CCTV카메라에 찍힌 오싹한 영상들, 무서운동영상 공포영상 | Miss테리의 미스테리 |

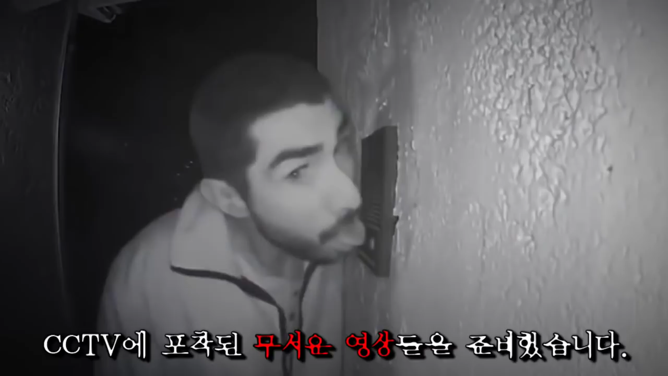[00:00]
CCTV 카메라에 찍힌 무서운 영상들을 준비했습니다. 시작합니다. 집 주위를 배회하는 낯선 여성 2013년 한 가정 CCTV에 포착된 소름 끼치는 영상입니다.
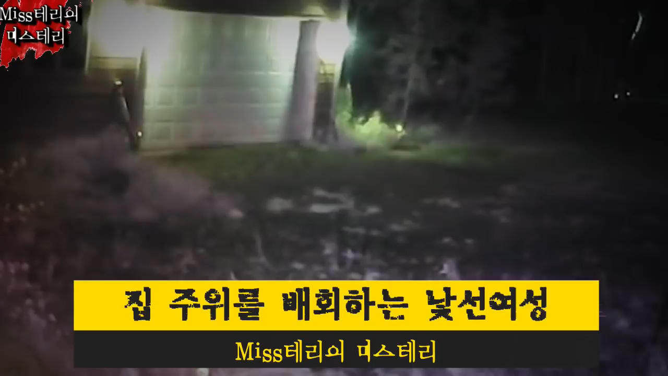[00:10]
영상에서 당신은 어둠 속에서 비틀거리며 걸어 나오는 한 여자를 볼 수 있습니다.
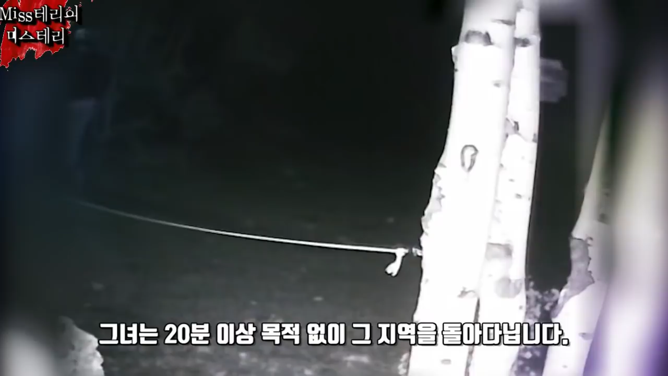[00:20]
그녀는 20분 이상 목적 없이 그 지역을 돌아다닙니다. 그녀는 무언가를 찾고 있는 것 같은데요.
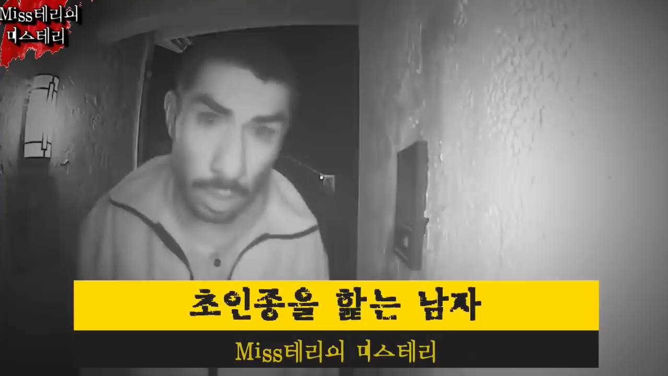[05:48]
3시간 동안 초인종을 핥는 남자 2019년 1월 초에 캘리포니아에서 한 남자가 3시간 동안 초인종을 핥다가 붙잡혔습니다. 누군가가 문에 접근할 때마다 작동되는
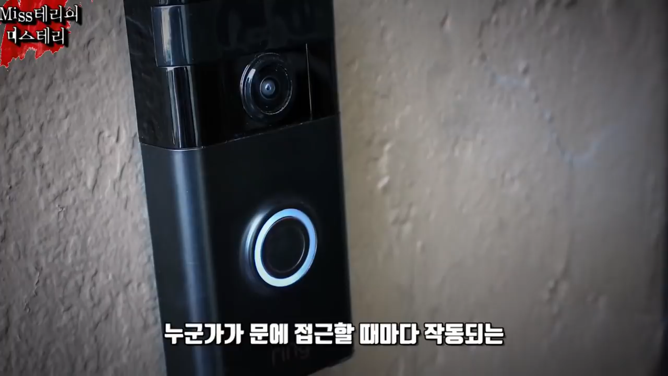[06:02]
가정보안 cctv에 의해 이 영상이 포착되었습니다.
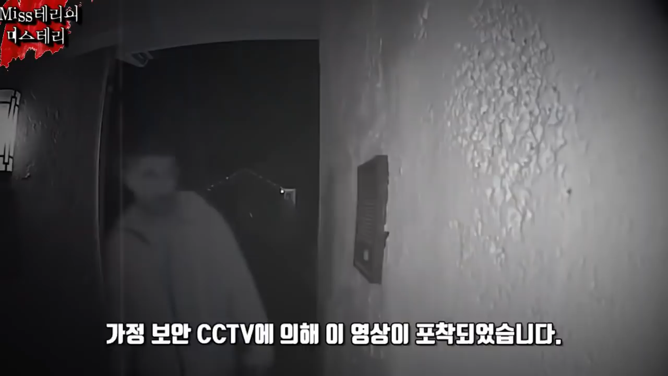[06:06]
로베르토 아로요라고 밝혀진 이 남자는 캘리포니아의 살리나스에 위치한 집에 접근하여 초인종을 핥기 시작했습니다. 새벽 2시부터 5시까지 말이죠.